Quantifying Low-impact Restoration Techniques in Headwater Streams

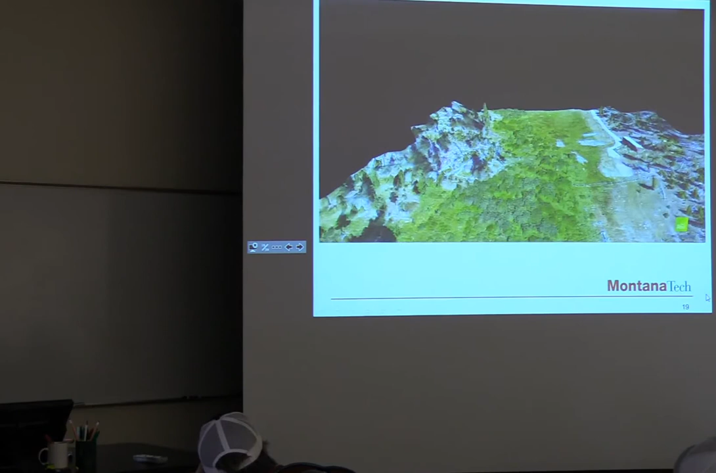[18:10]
And then it will hit the kind of the pinch point and start heading north even more. And then downstream.
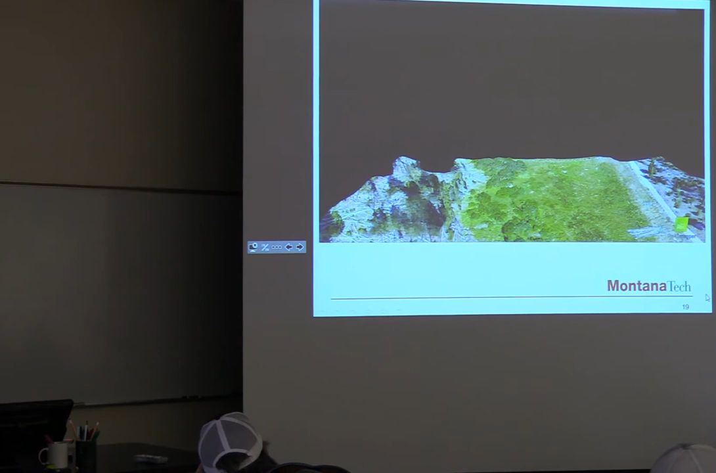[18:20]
But this is a very shallow gradient system. Historic beaver meadow with historic beaver ponds similar to the site.